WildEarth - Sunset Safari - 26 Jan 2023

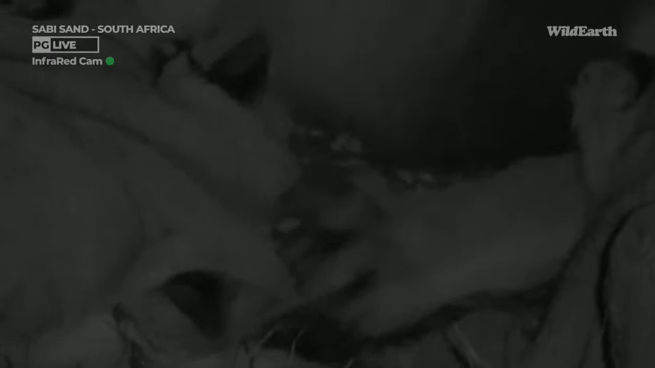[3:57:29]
She doesn't care, she just carries on eating. Not even vaguely concerned. Absolutely unbelievable. Oh, that's really very unkind of him, I think. This child is now eating from under his elbow. Poor lioness, as Morgan says.